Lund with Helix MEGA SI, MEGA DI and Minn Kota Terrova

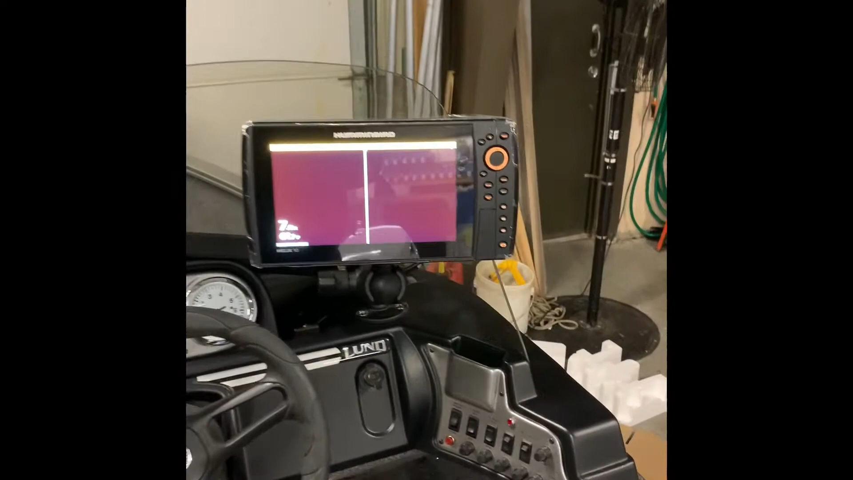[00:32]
Just finishing doing the setup here.
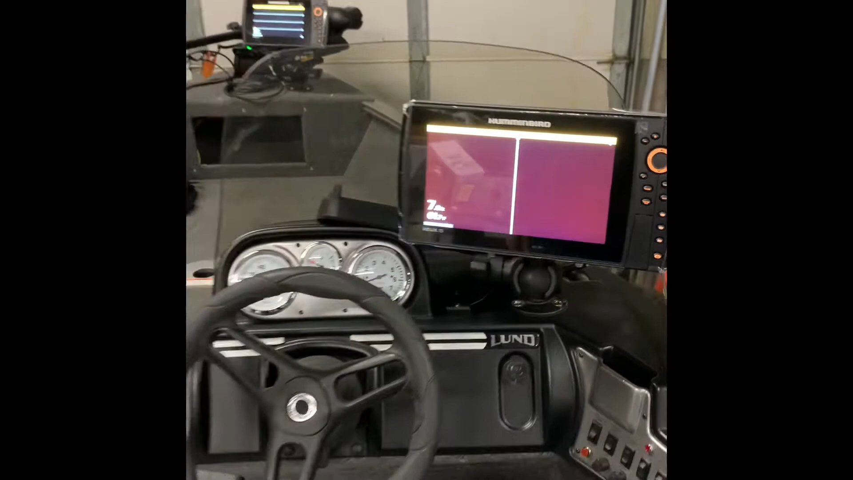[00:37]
That is Helix 10 on the console. I'll set a fuse panel up underneath. I'm not going to be able to show you that. You'll be able to see a separate fuse panel, dedicated power.
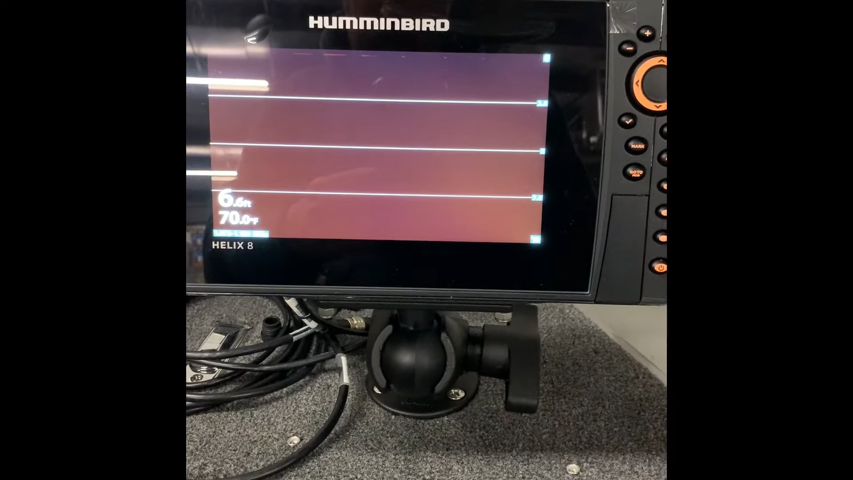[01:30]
On screen: water 70.0°F
All right, the last thing we got to do on this setup I want to show you guys is program the proper transducer for this Helix 8 on the bow.
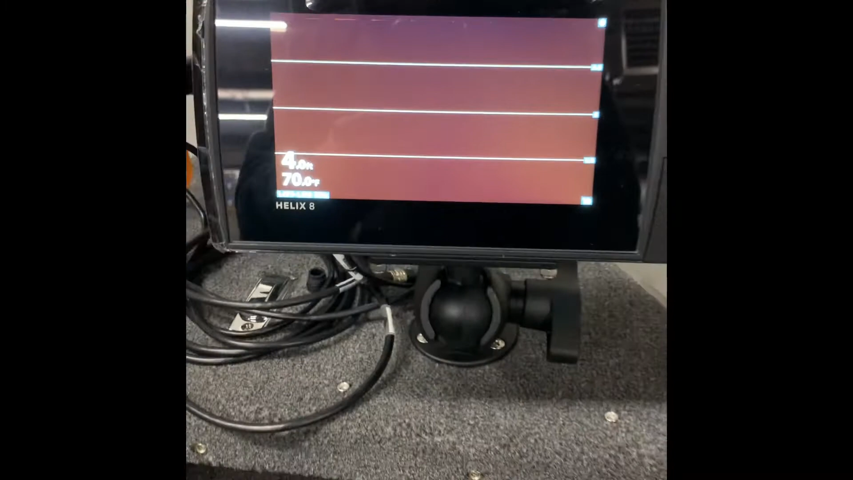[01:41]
This once again is hooked up to his Minn Kota Trolling motor. You'll need that Mega Down Imaging adapter.
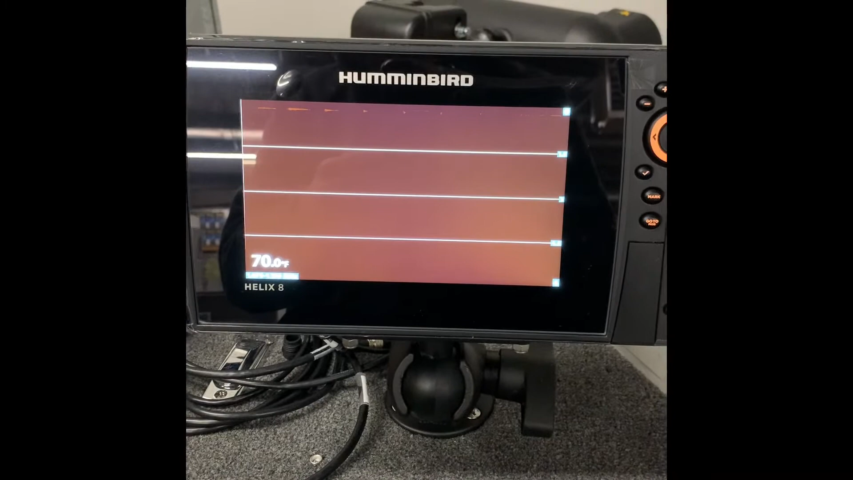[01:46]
On screen: water 70.0°F
You'll want to hit the menu button twice.
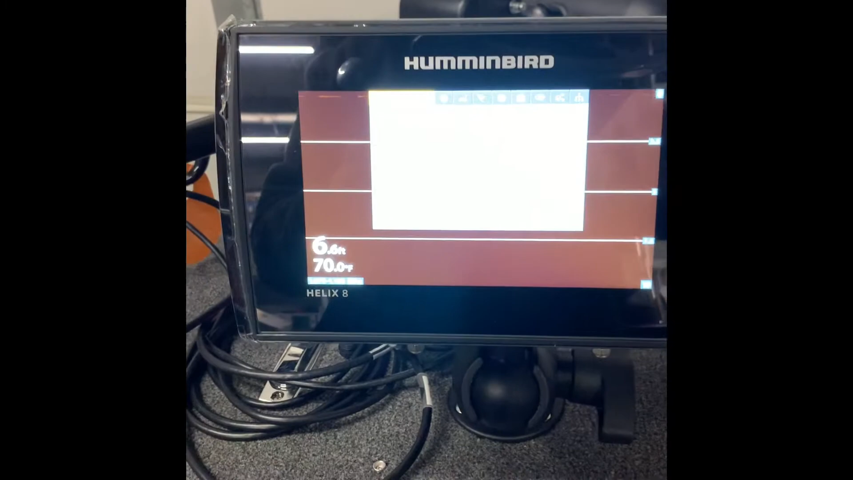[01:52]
On screen: depth 6.6 ft, water 70.0°F
Scroll over to where it says sonar. I know it's kind of hard to see with the lights glaring.
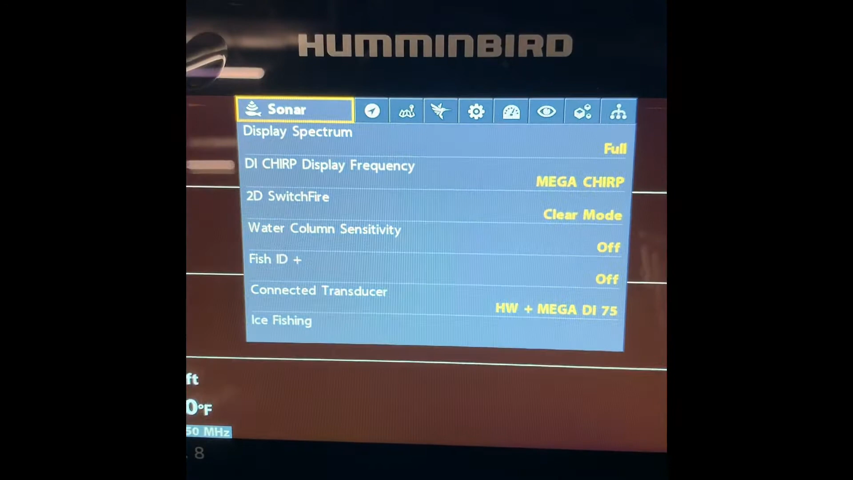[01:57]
I'll do a better image there for you. Scroll down here to connected transducer.